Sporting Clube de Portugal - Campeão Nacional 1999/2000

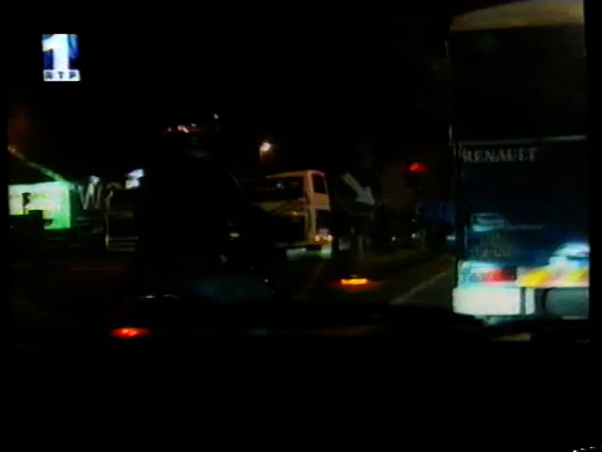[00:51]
Uma verdadeira aventura. Dezenas e dezenas de automóveis e motas
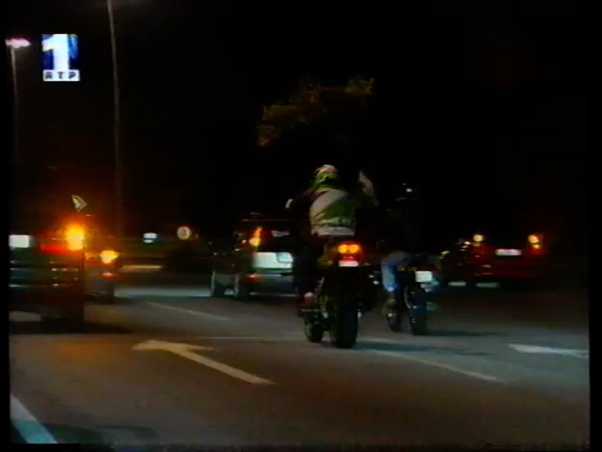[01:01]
foram atrás do autocarro dos jogadores numa autêntica romaria. Deu para tudo, até para carros encostados nas bermas na via de cintura eterna.
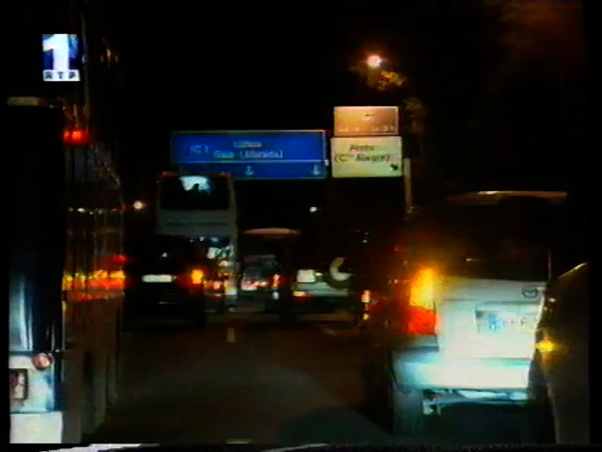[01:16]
Foi extremamente difícil à polícia controlar os automóveis e as motas que seguiam na perseguição.
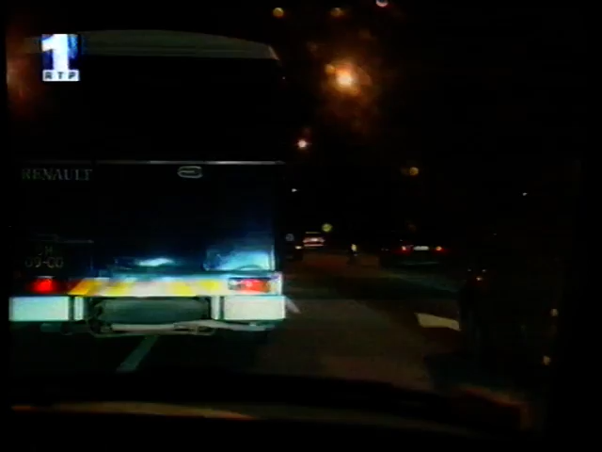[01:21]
Todos queriam acenar para os jogadores de dentro da caminhoneta do Sporting muitos sorrisos. Outra grande ovação estava reservada para a portagem dos Carvalhos em Vila Nova de Gaia. Ainda com o autocarro do Sporting na liderança da comitiva.